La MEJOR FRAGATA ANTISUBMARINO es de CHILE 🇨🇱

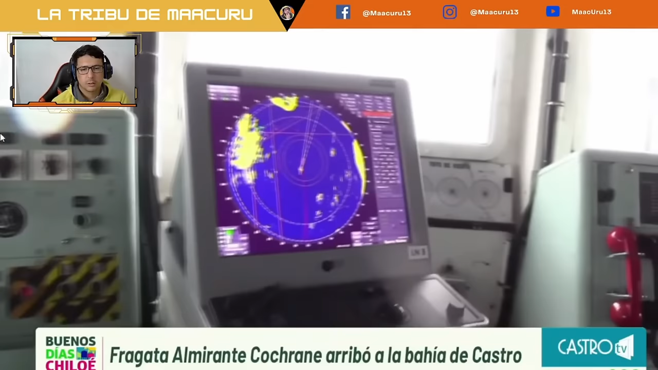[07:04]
En este sentido, si nos concentramos en este equipo que es importante, son los ojos también de poder desplazarse. ¿Vemos ahí algún punto donde se encuentra actualmente la nave?
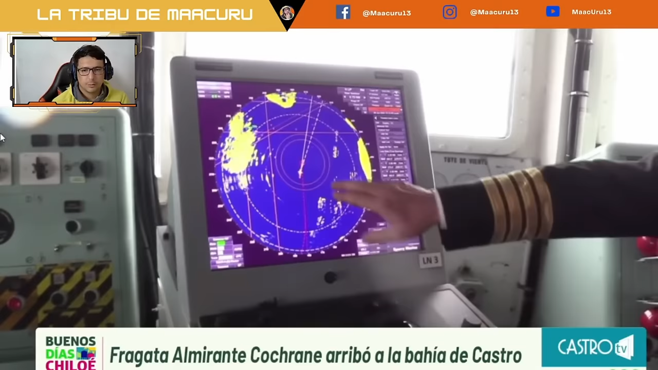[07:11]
Sí, en este momento el buque se encuentra en esta posición, donde está el círculo rojo, está el ancla, y estos círculos de seguridad permiten que cuando el buque,
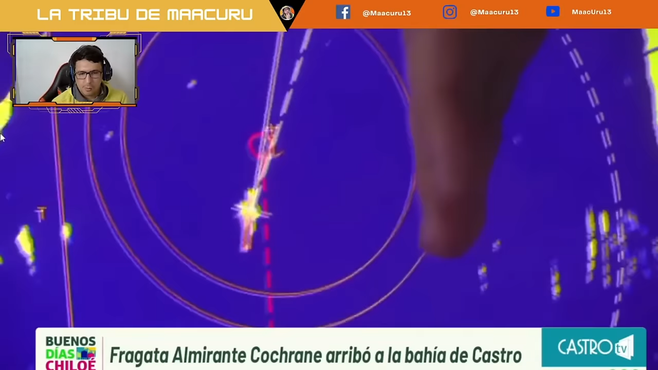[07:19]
por condiciones de viento muy fuertes,
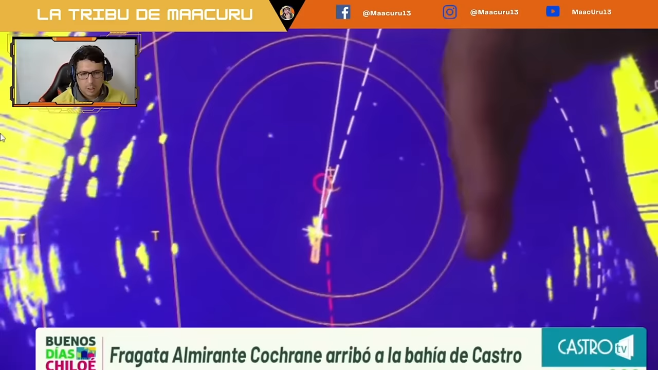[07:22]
se acerca a la costa, podemos saber que estamos acercando en algunos peligros. Por eso escogimos esta bahía, que es bastante protegida, es muy buena y hemos tenido una excelente estadía acá. Ahora, en este contexto,
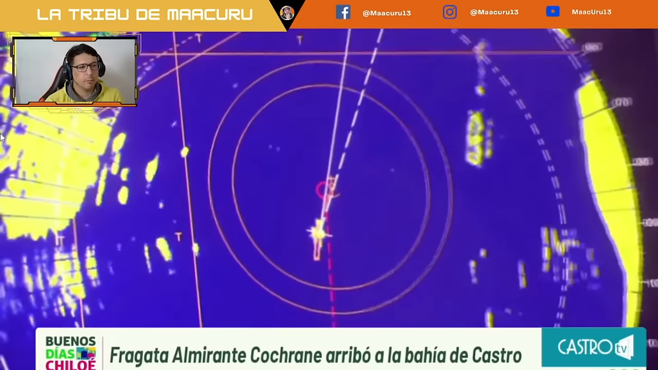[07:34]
¿cuánto es el radio que puede visualizar la trayectoria y el cuidado principalmente? Prácticamente unos 30, 40 kilómetros. ¿A la redonda se puede decir? A la redonda, dependiendo de la escala que uno lo maneje. Puede detectar buques muy lejos, y puede detectar también embarcaciones menores, porque no nos olvidemos que en esta zona muchas veces hay neblina, hay mucha lluvia, y finalmente la vista no permite detectar embarcaciones, pero este tipo de radar sí lo permite.
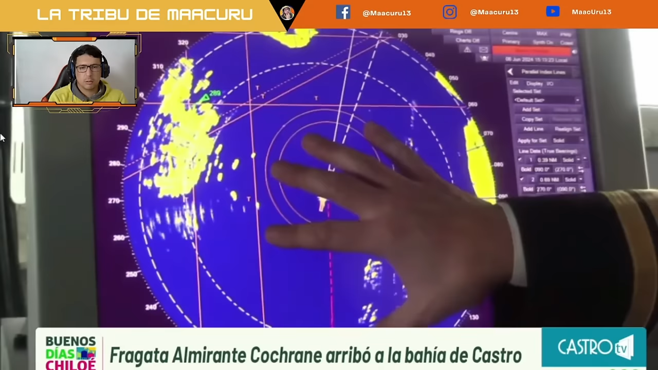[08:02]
¿La navegación se hace tranquila por los fiordos del archipiélago en Chiloé en especial? Es muy tranquila, pero siempre hay que estar atento a cualquier problema que se presente,
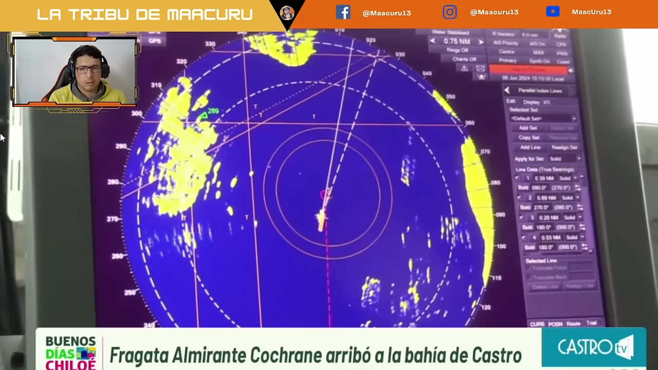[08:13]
sobre todo alguna embarcación pequeña que uno no la pueda ver.
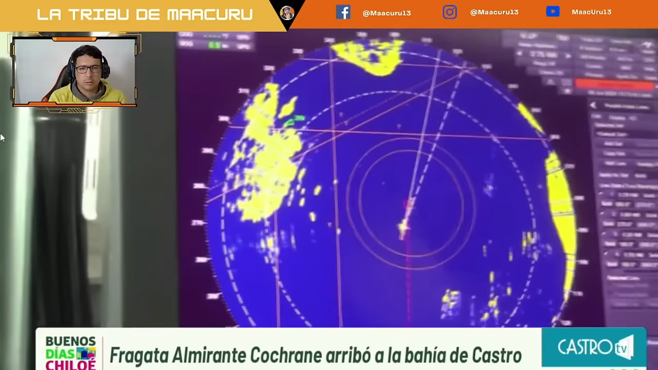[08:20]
Pero ese es el motivo por el cual estamos acá, estamos efectuando entrenamiento de canales, que es una de las cosas importantes que hacen nuestros marinos, porque de alguna manera se forja toda la experiencia y la esencia de la navegación de canales.